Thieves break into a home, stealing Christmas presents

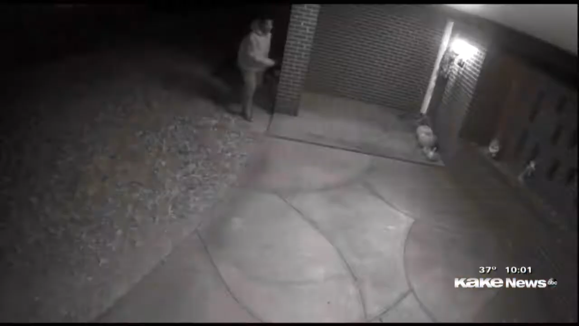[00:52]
A neighbor's dog initially scared the thieves away.
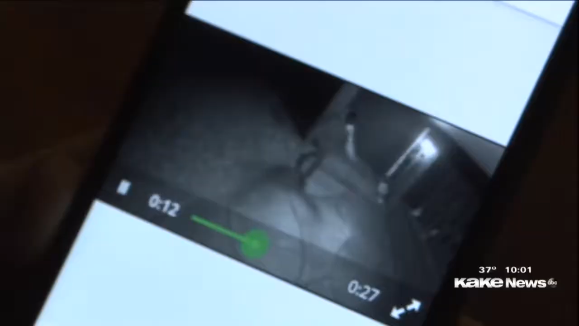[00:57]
They come running back and then take our broom to go chase.